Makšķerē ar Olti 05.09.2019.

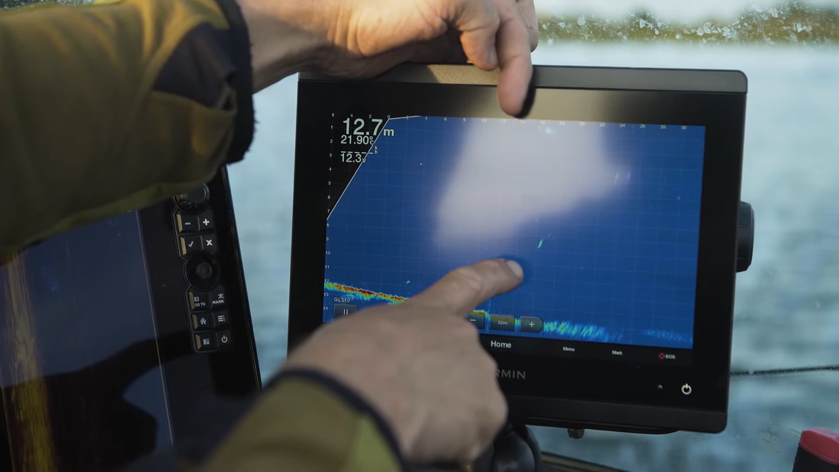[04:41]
On screen: depth 12.7 m
Pastīsimies, uzprovocēsim vai nē. Lāds, baigi jāmāk ir. Tā māneklis... Uzprovocējām, viņš tur palika. Viņš starp citu stāv sīkām ziltiņām blakām, redzi? Jā, redzi. Reikas redzi?
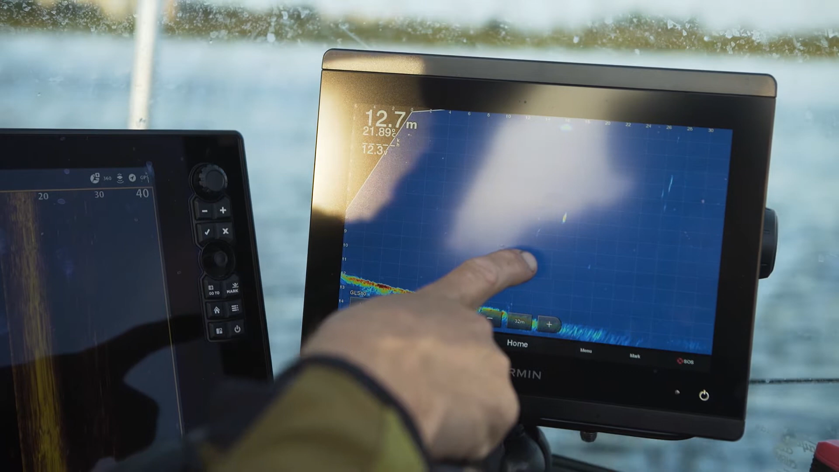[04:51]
On screen: depth 12.7 m
Sīkā ziltiņas. Uzkāja augstāk. Tad. Jā, uzkāpa augstāk. Viņš joprojām iet uz augšu.
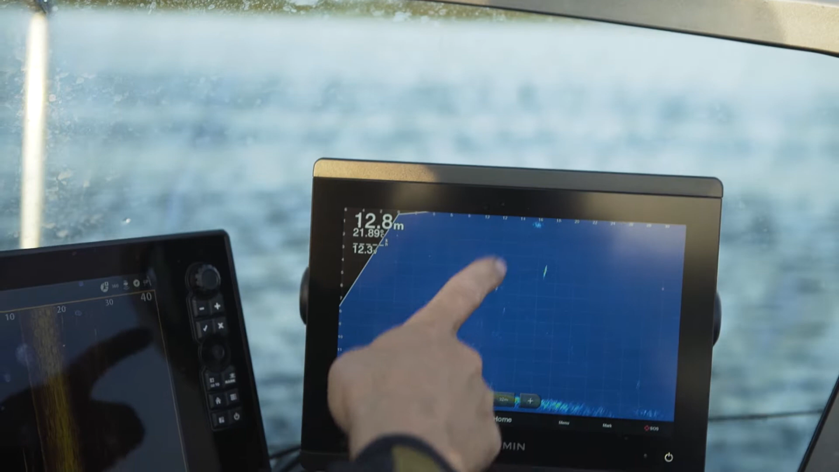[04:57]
On screen: depth 12.8 m
Šitā ir... Viņš iet ritīgi uz augšu. Izlica.
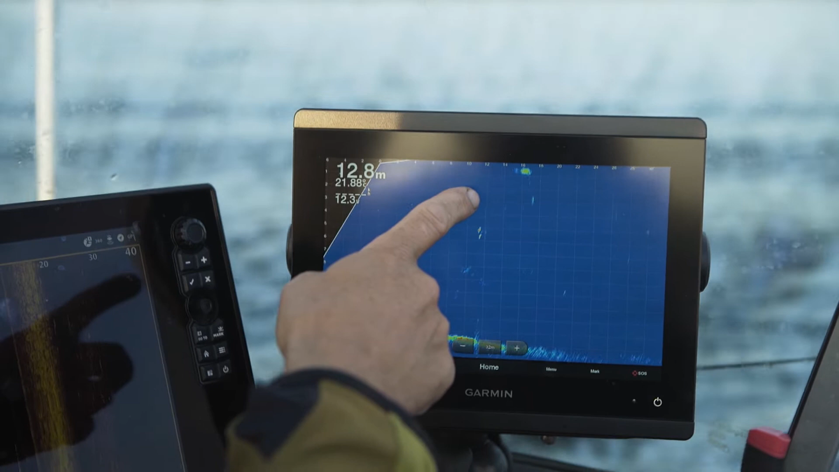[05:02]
On screen: depth 12.8 m
Vai nav riebeklis? Izleca zivis. Viņš uzšāva pa virsī. Viņš uznāca augšā. Viņa agresi ir izšāva. Viņš uznāca uzšāva no gāja atpakaļ.
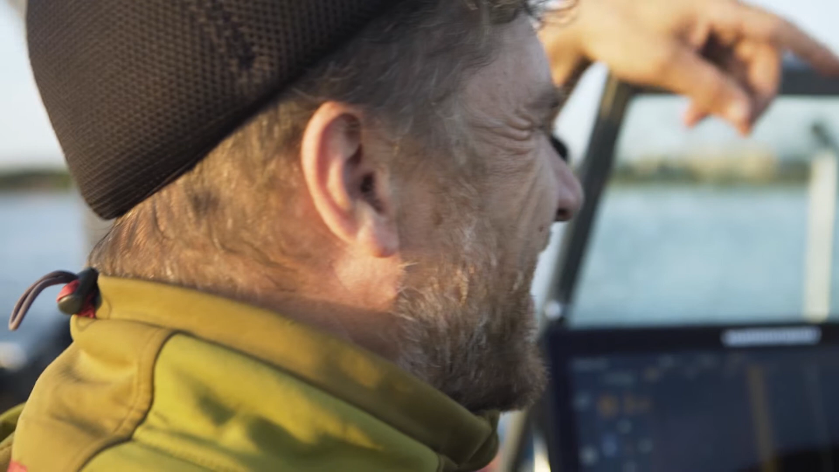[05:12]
Es skatos, nāk augšā, kur viņš apstāsies, ūdens beidzās. Labi, un šitādā veidā tu skanēji visu to perimetru. Šitādā veidā es makšķerēju visu dienu, kamēr atrodu savu lielo zemi.
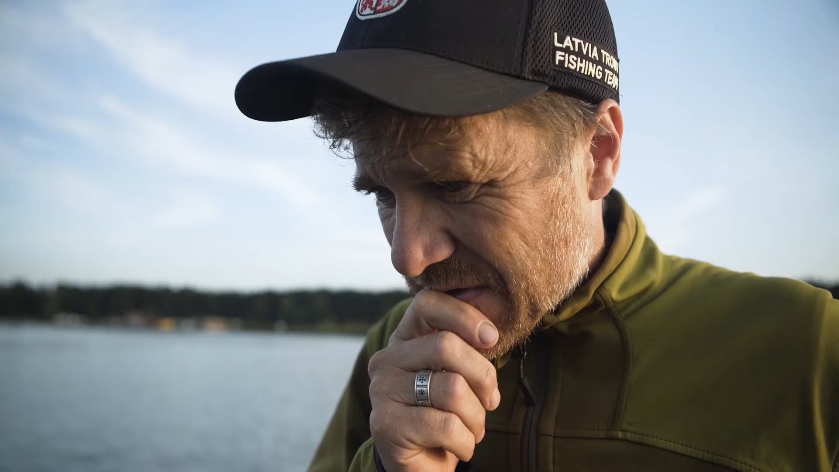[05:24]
Tas ir tālu, es tagad uzmetu kaut kā 25, bet es tagad iziešu caur tām zivīm, kas tur ir.
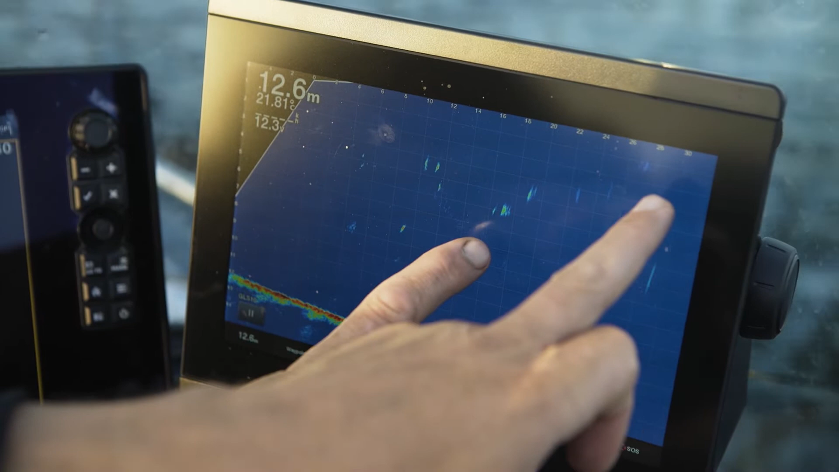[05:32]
On screen: depth 12.6 m
Redz, viņas tur iet pa virsu, davai pakaitinam. Reku, es nāku 24, tagad es nāku. Pakaitinam tās zivs. Pastīsimies, viņas reaģēja vai nē? Nereaģēja. Nereaģēja. Šitas noreaģēja. Šitas nāk pakaļ. Bet vairs nenāk. Bet neaktīvi. Un jau lielāk.
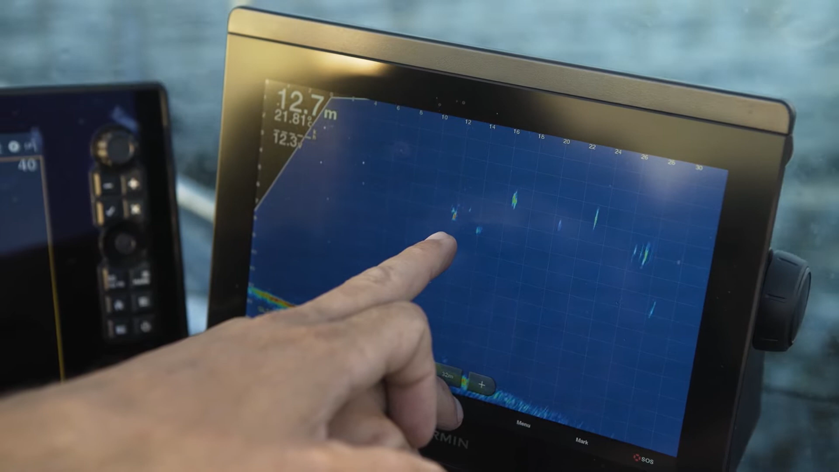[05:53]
Tas no apakšas, tas labi šitais nāk. Labi nāk. Un tas arī ir normāls izmērs, kas nāk, redzi? Jā, tas, kas tagad nāk, tas ir normāls izmērs. Tas ir tāds jau 80-90 centimetri.
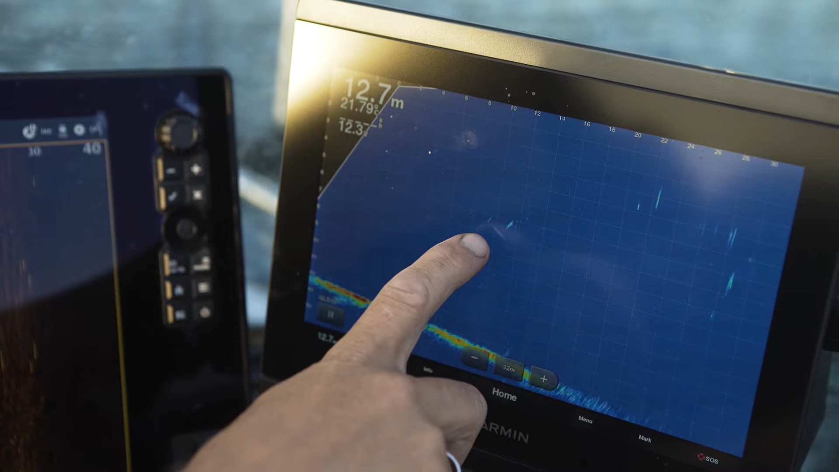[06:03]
On screen: depth 12.7 m
Bet tiešām asti kustu ir, var redzēt. Nu, var redzēt visu.
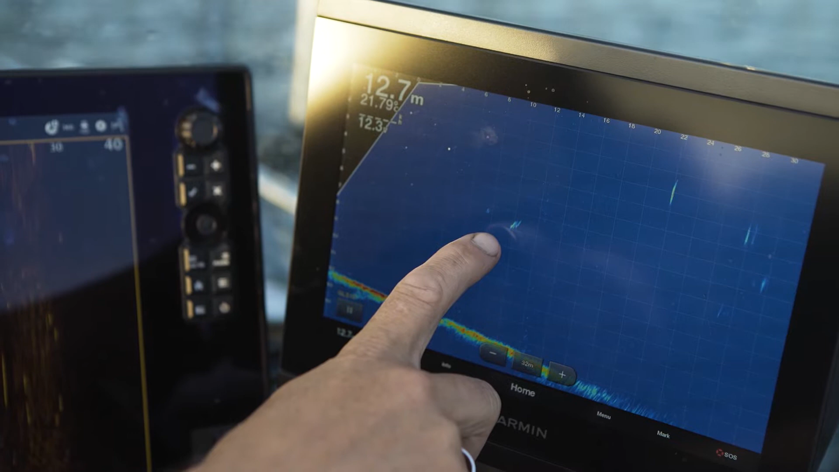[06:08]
On screen: depth 12.7 m
Piešau, saprat, nu redzi, nu viņš ir slīņķis. Nu viņš atnāca mums līdzi un pateica, kūveči jums ir.
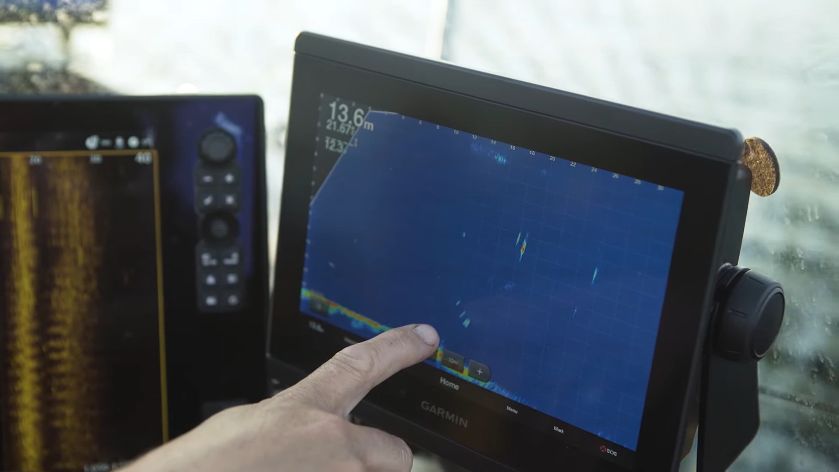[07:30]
On screen: depth 13.6 m
Redzi uzbrukums. Nav, redzēji. Netrāpīja. Redzi? Jā. Nāk līdzi skatās. Redzu. Nu? Nu? Nervi beigti, ne? Nu, kāpēc viņi neuzķērās?
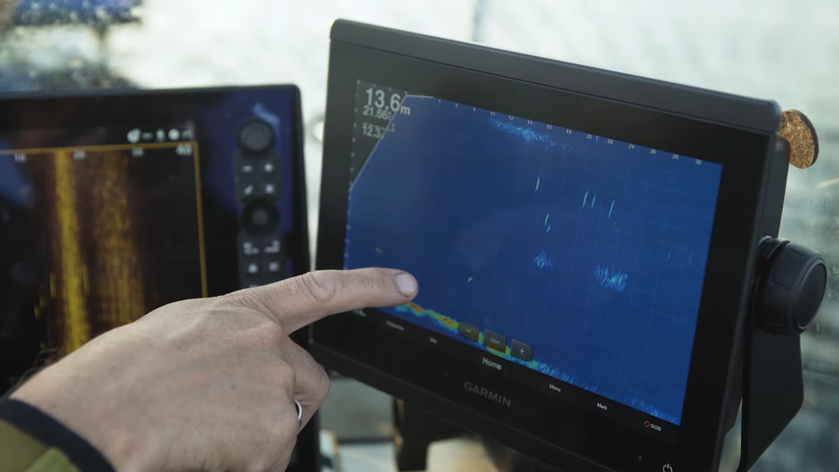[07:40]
On screen: depth 13.6 m
Tāpēc, kad viņi ir izdzīvojuši līdz šim vecumam, un gan jau ne to vien redzējuši. Viņi jau ir redzējuši mūsu. Jāmaina punktu sakā. Redzi?
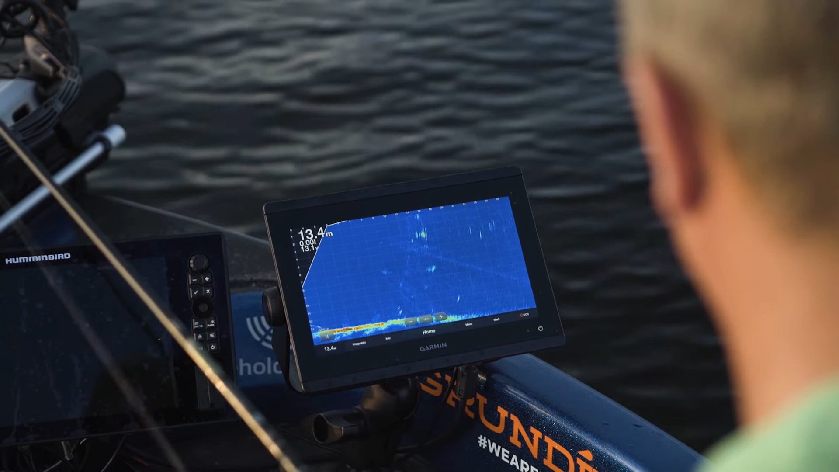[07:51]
On screen: depth 13.4 m
Viņi ir inerti palikuši. Redzi? Viņš iet projām. Viņi nav stulbi.